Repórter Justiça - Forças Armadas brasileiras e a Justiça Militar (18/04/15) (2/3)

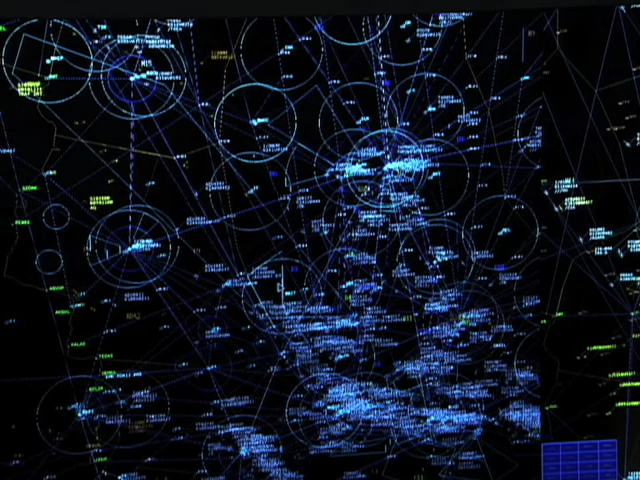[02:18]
de Tráfego Aéreo O chamado Sindacta São quatro,
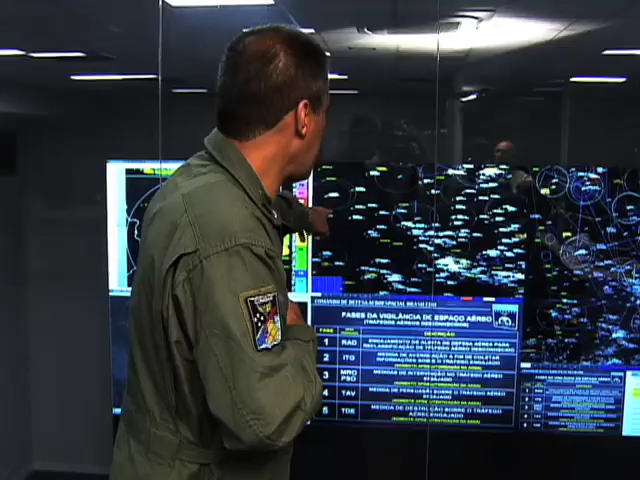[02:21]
espalhados pelo Brasil Em Manaus,
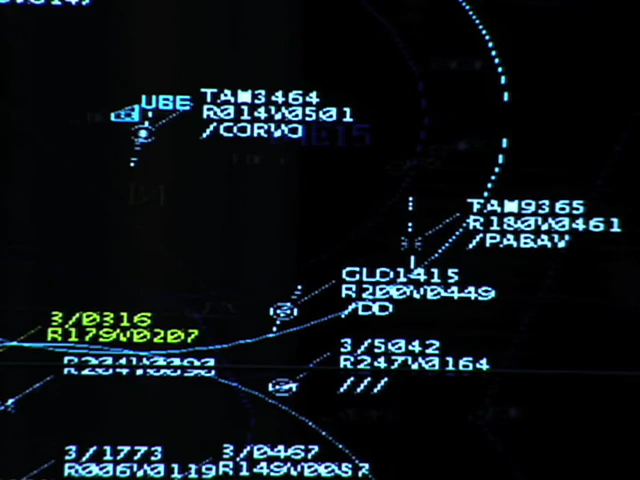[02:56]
averiguação Que aeronave é essa que está voando em nosso espaço aéreo Então eles começam um trabalho entre eles
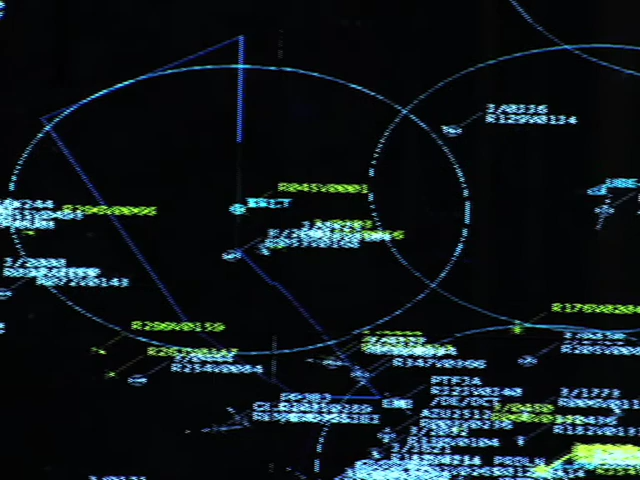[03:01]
Eles têm um tempo determinado para identificar essa aeronave Se ele não conseguir identificar essa aeronave O controle,